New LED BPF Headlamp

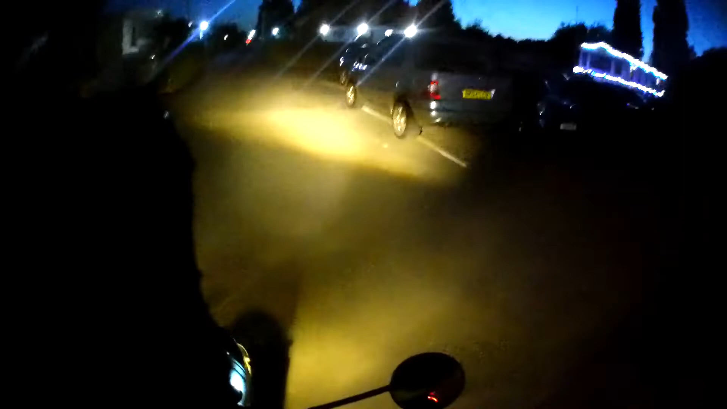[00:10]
How's that for an LED bulb? Oh, I was gonna say it's a bit yellow, but idiot it would do
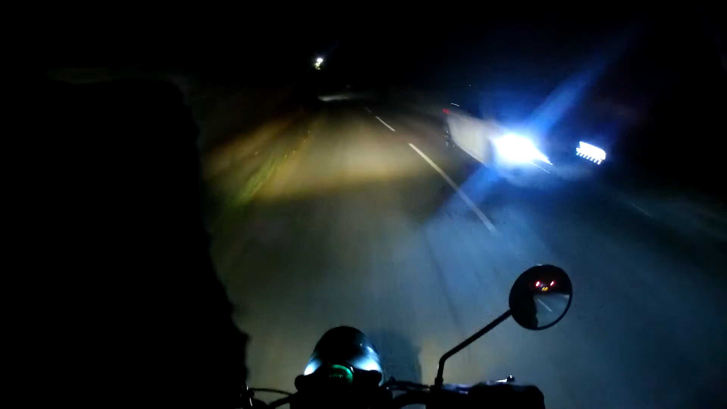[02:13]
Well, all I can say is that these lights are bloody incredible.